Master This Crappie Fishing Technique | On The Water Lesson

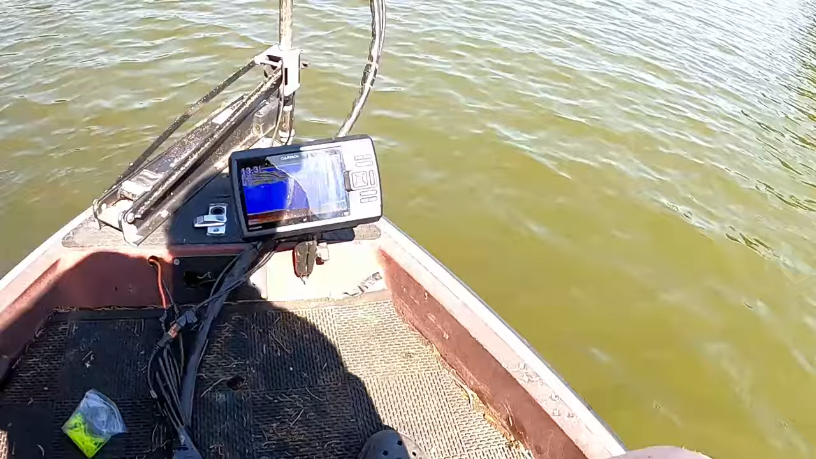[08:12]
see right here on the on the 2d just straight spaghetti line look like dang stripers which i mean they could be baby stripers i guess